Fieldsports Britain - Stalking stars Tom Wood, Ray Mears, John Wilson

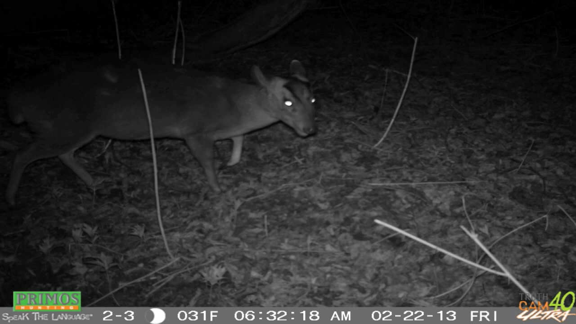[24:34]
The wood often offers up a muntjac or two and I have recently installed a trail camera which has captured a few on the move.